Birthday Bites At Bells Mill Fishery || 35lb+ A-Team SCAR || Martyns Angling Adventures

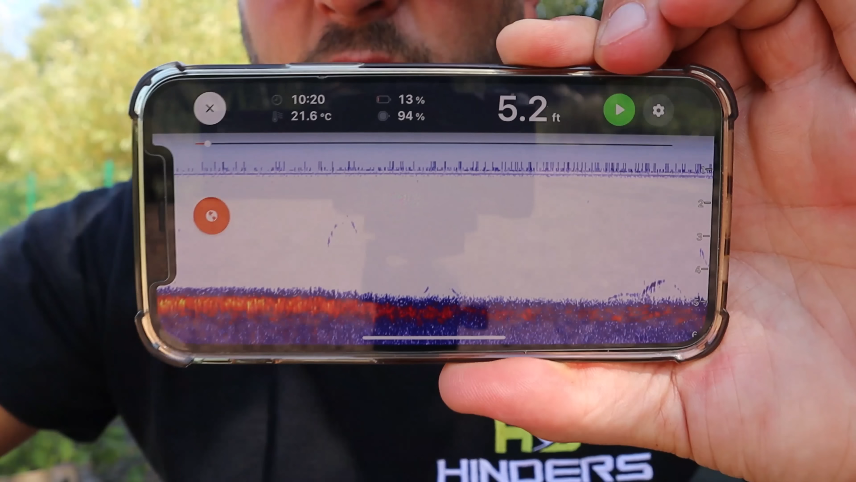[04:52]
On screen: depth 5.2 ft, water 21.6°C
Right, so I thought I would talk you through very quickly what I found with the Chirp 2 attached to the bushwhacker. So I was just sort of shipping it out to features that I probably will fish to,
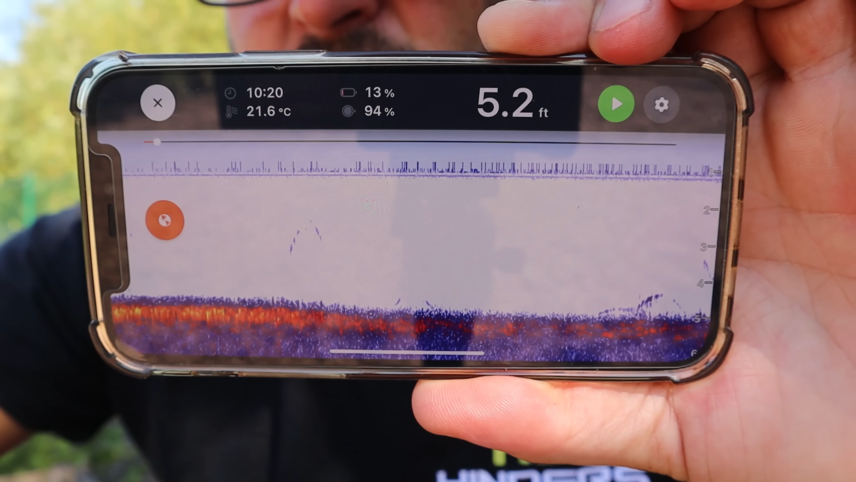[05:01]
On screen: depth 5.2 ft, water 21.6°C
you know, up to the island, sort of just off the island, open water, etc. And depths wise is pretty much a muchness of a muchness,
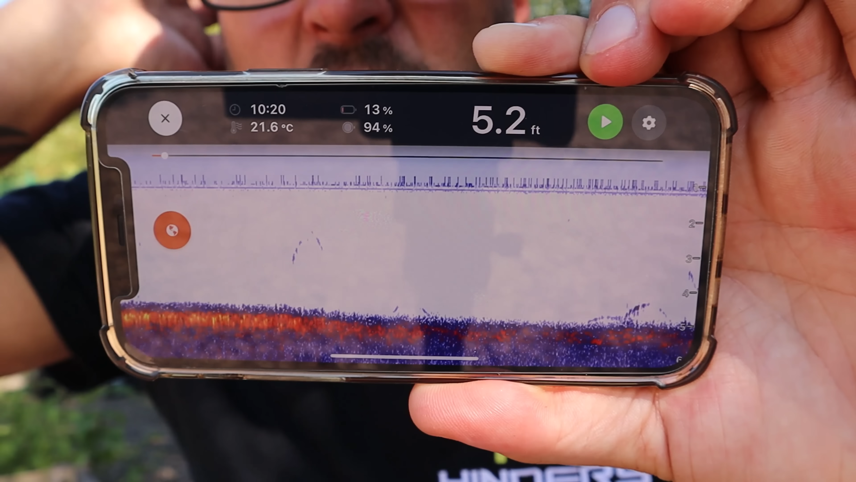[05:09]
On screen: depth 5.2 ft, water 21.6°C
in all honesty, between sort of 5.2 and 5.5 there or thereabouts.
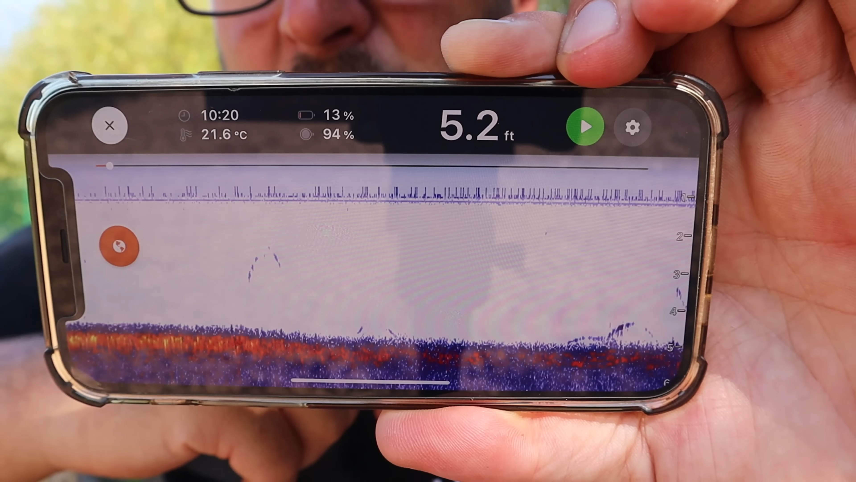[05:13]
On screen: depth 5.2 ft, water 21.6°C
So I was really looking for just a sort of different sort of makeup on the lake bed, really.
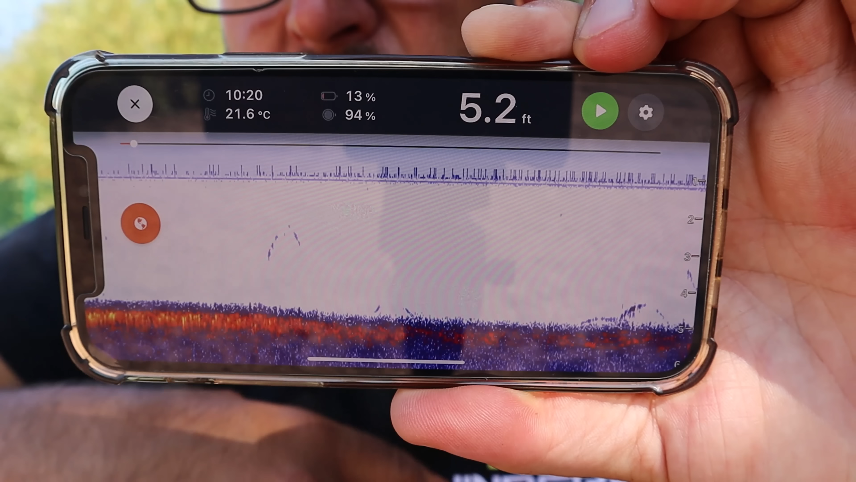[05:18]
On screen: depth 5.2 ft
So as I started to ship it out, you see it's quite hard underneath my feet,
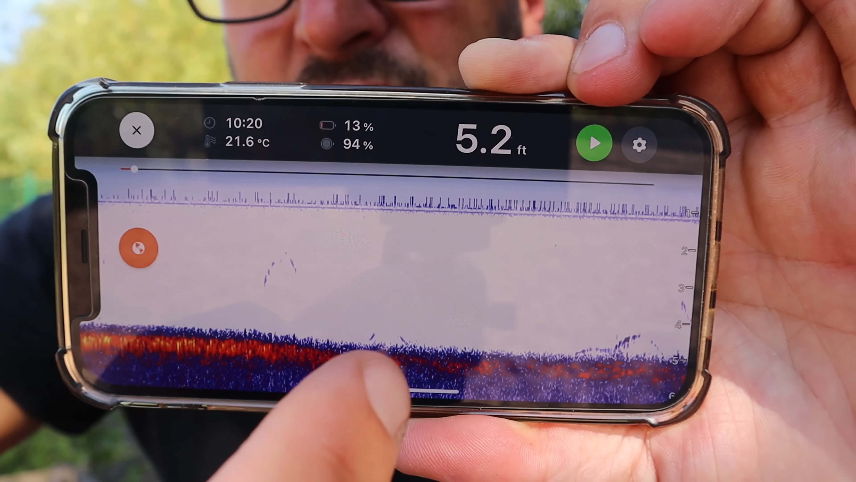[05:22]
On screen: depth 5.2 ft, water 21.6°C
and then it kind of makes its way to a more softer area.
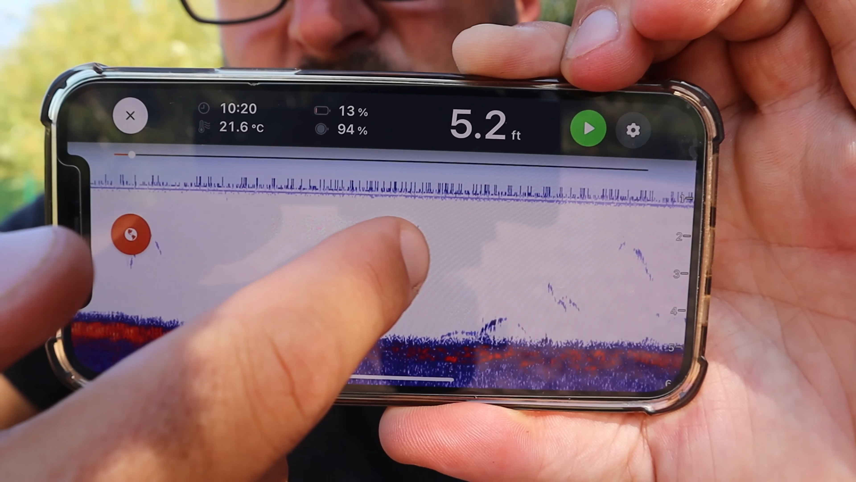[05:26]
On screen: depth 5.2 ft, water 21.6°C
So essentially the darker reds,
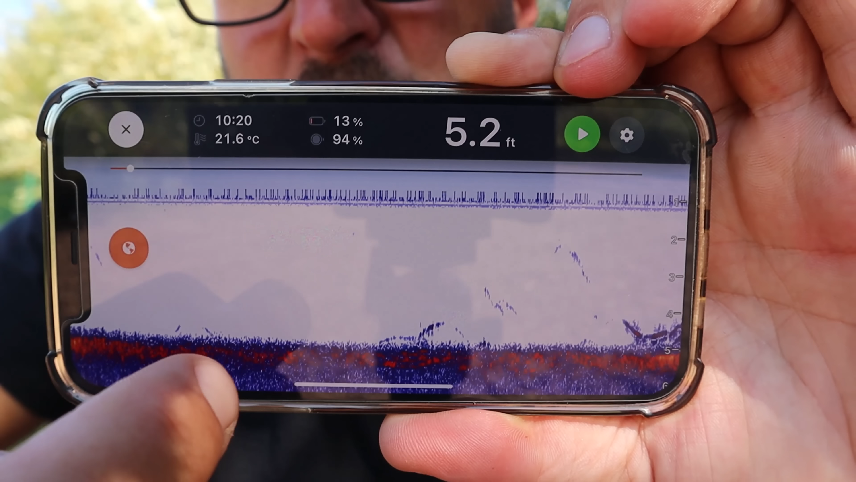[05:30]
On screen: depth 5.2 ft, water 21.6°C
purples, blues means the lake bed's actually quite soft there.
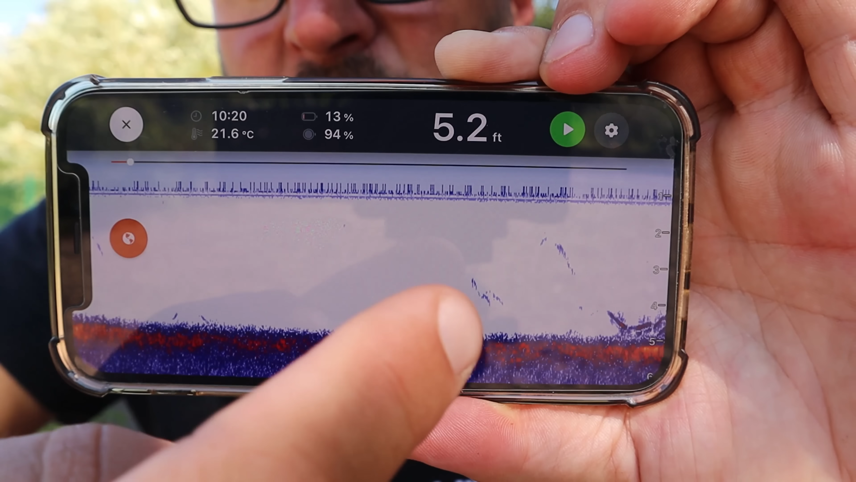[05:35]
On screen: depth 5.2 ft, water 21.6°C
So I just carried on shipping it out, and I actually come across
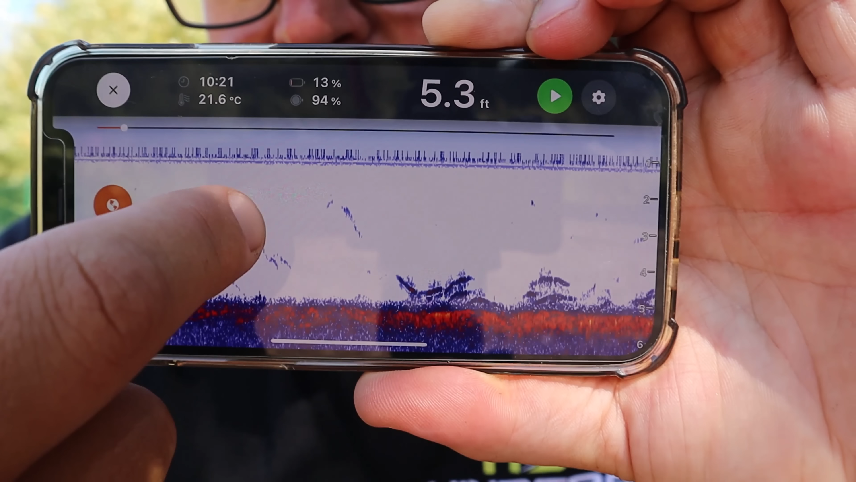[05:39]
On screen: depth 5.3 ft, water 21.6°C
a handful of fish down on the lake bed just off that silty area.
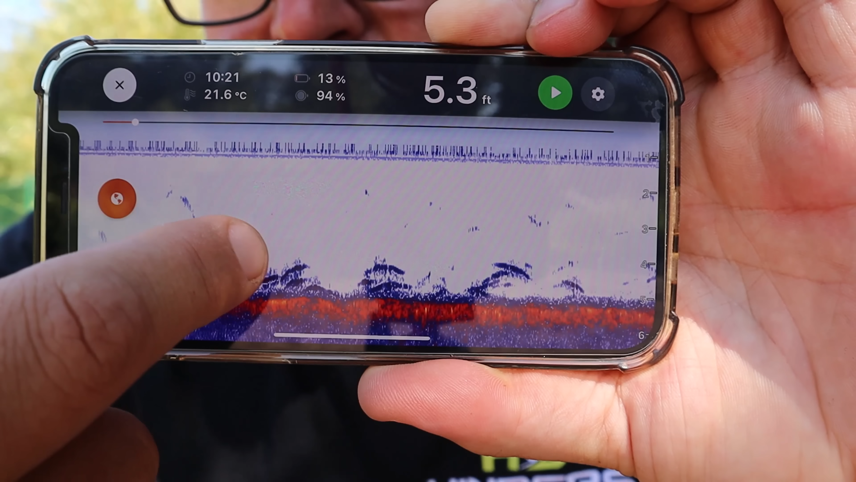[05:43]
On screen: depth 5.3 ft, water 21.6°C
So all them sort of smaller arches, as you can see down the bottom right, tight minimum sort of a foot off the lake bed,
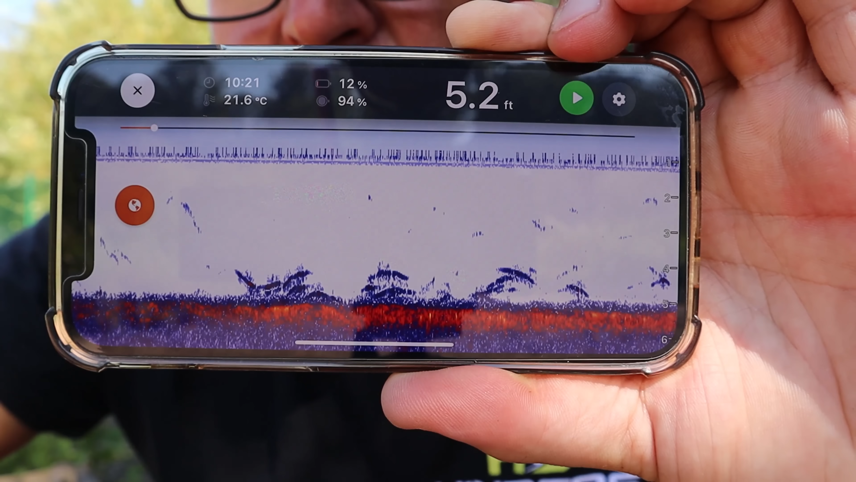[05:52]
On screen: depth 5.2 ft, water 21.6°C
there was probably what, 2, 4, maybe 6 fish there, definitely 5 or 6 fish.
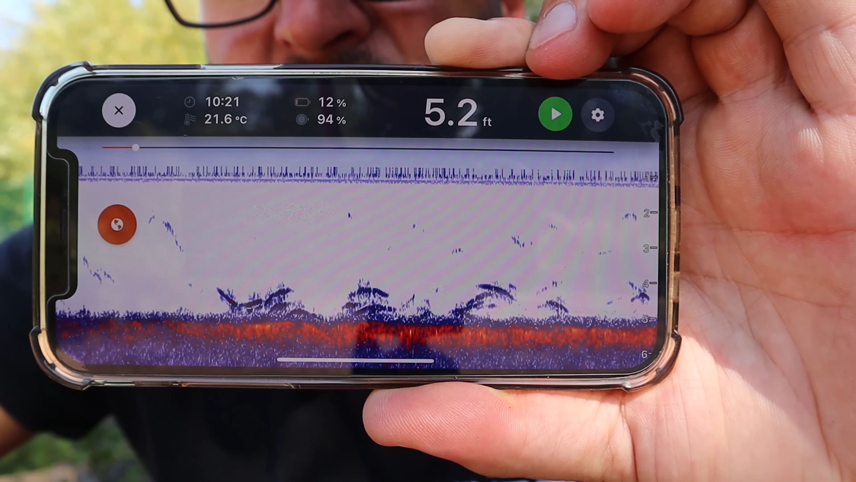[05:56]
On screen: depth 5.2 ft, water 21.6°C
As you can see, I don't think they were massive by any means,
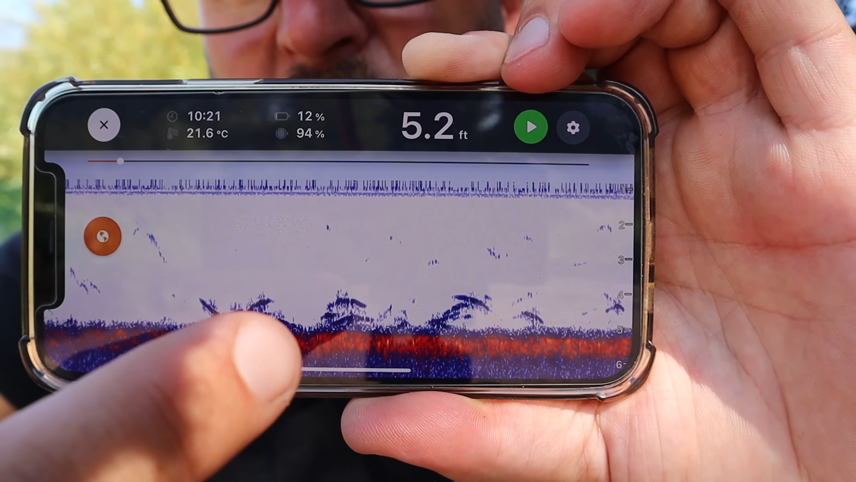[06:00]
On screen: depth 5.2 ft, water 21.6°C
but there were definitely some fish down there when I shipped that pole over the top of them.
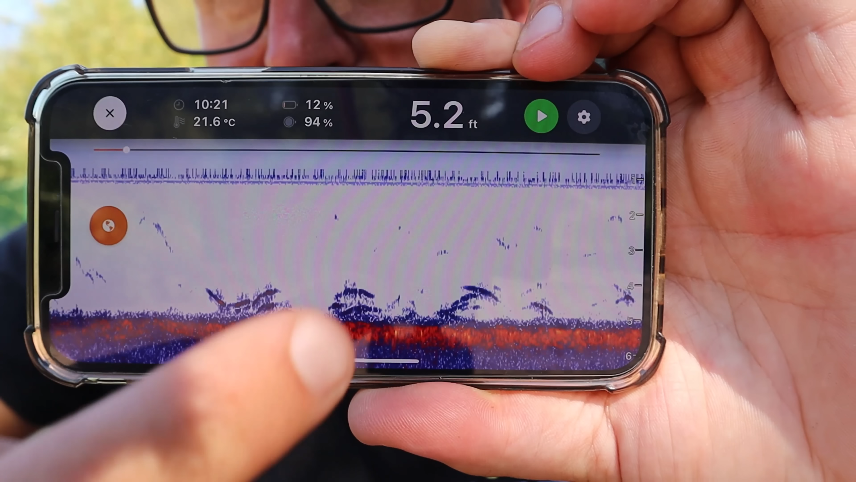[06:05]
On screen: depth 5.2 ft, water 21.6°C
So I kind of just carried on shipping it out,
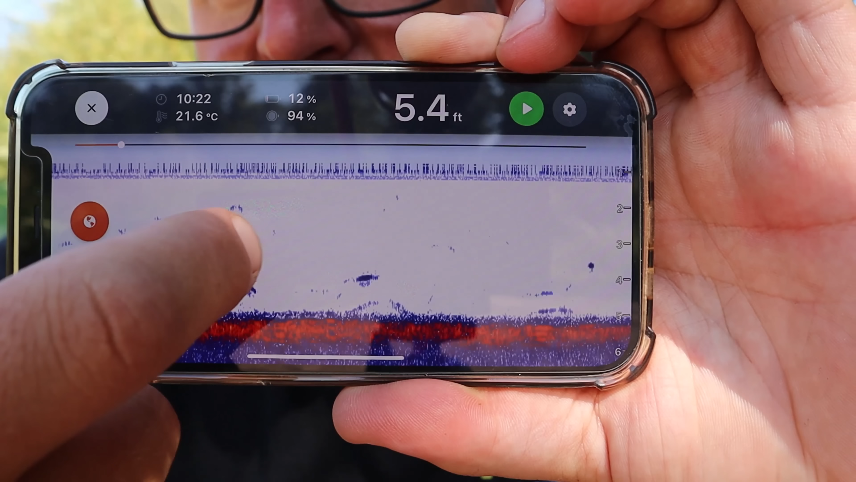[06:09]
On screen: depth 5.4 ft, water 21.6°C
really, just to see on a medium beam and an 85% sensitivity
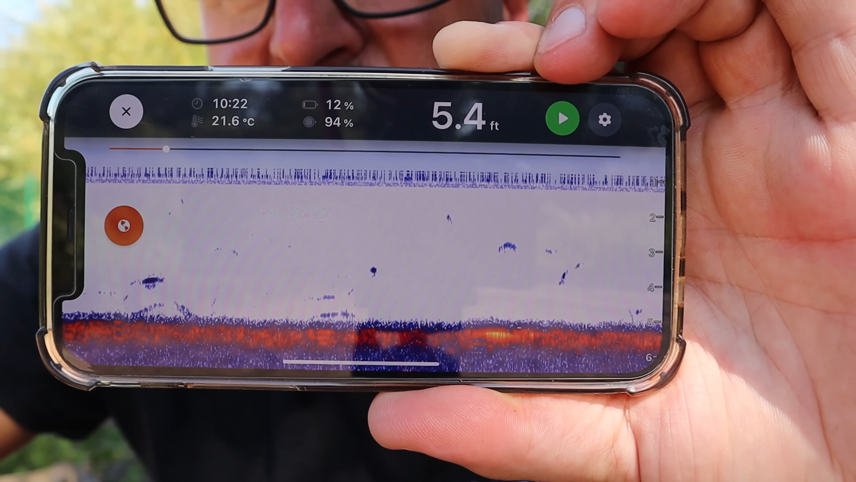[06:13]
On screen: depth 5.4 ft, water 21.6°C
just how sort of hard or soft the lake bed might be.
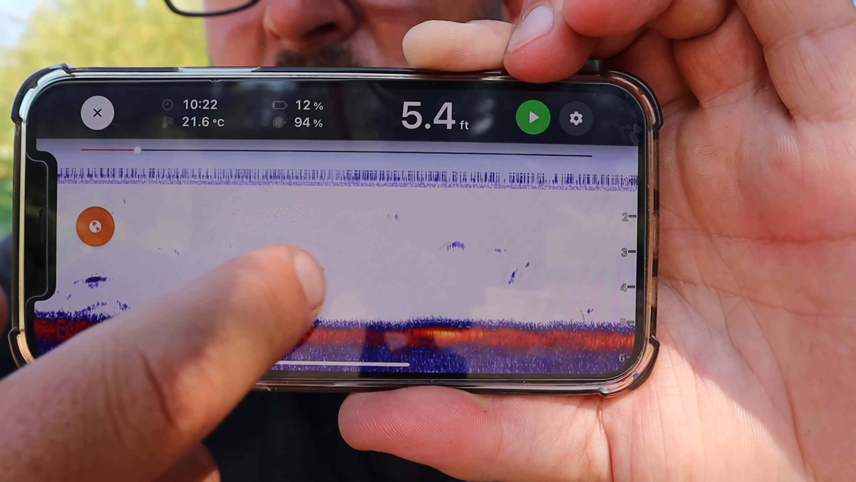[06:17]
On screen: depth 5.4 ft, water 21.6°C
Now it's pretty apparent that it's pretty much fishable all over, in all honesty.